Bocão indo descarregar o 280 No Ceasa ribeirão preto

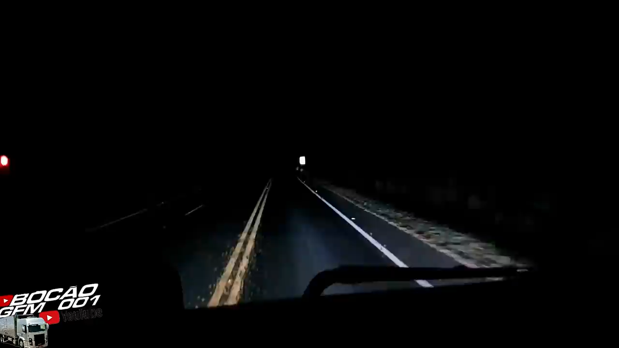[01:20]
Estamos aqui, Patos de Minas, a Ribeirão Preto, indo fazer o descarregamento ali do 280, descendo aqui a famosa Serra da Catiara. Vamos direto aqui, toma um cargueiro aqui. Você tem que descer devagarzinho que é bucho.
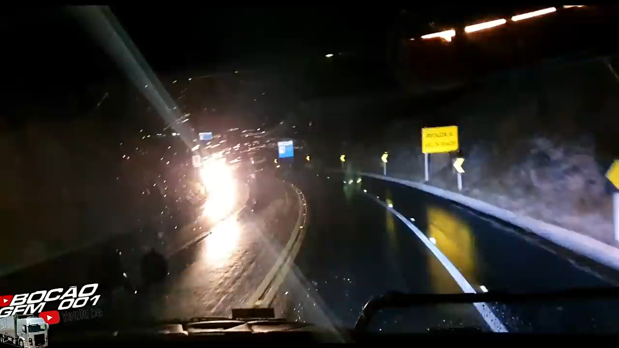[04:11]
Essa área de escape eu tinha que ter sido ali em cima ali já, ó. Que o cara já.
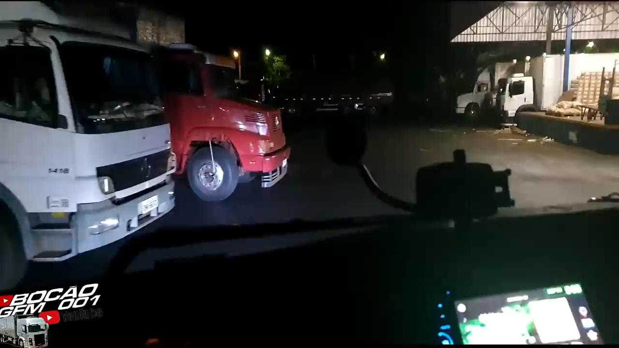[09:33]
Carretinha ali, estilo Titanic lá. Só que ela tá quebrada no meio pra baixo. Passa aqui atrás dela.
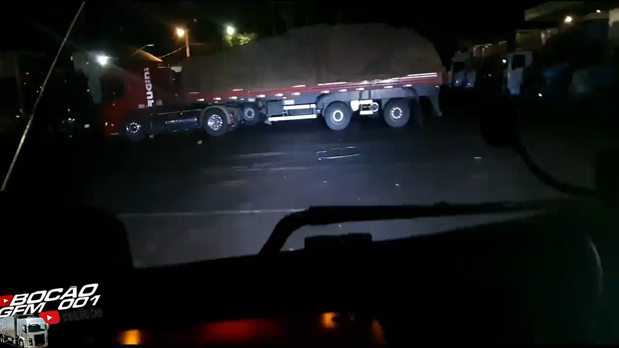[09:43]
O box dele é ali. Olha aí, esse caminhão aí tá igual patinete, tem que subir na rampa pra descarregar.
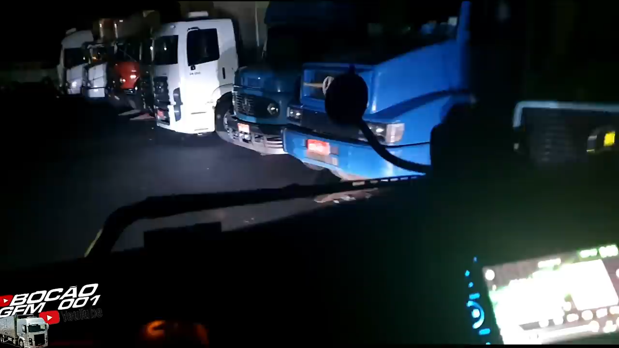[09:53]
Vai ter espaço ali pra virar. O box dele é lá na frente lá. Vai ter que arrumar, ó.